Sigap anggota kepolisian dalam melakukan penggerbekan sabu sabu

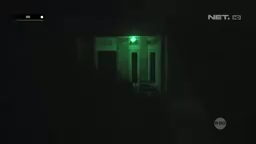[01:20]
Ya, di sebelah kiri kita ini sudah kita tempatkan anggota yang menyamar sebagai tetangganya yang diduga